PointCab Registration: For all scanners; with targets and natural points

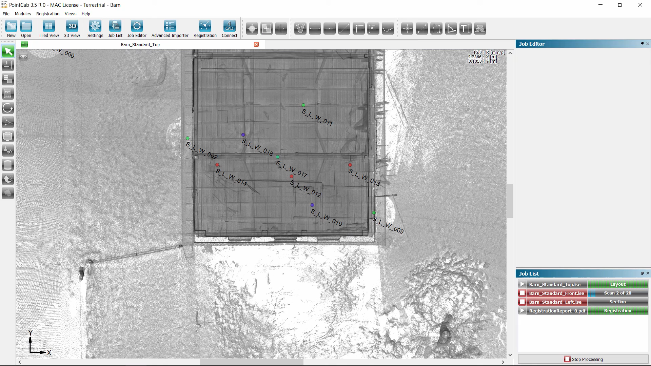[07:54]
To do that, we stop the remaining view calculations because they will need to be recalculated after the alignment anyway. We start the alignment and... That's it. All done. Please keep in mind, PointCap's main objective is to reach results faster than with any other comparable software solution.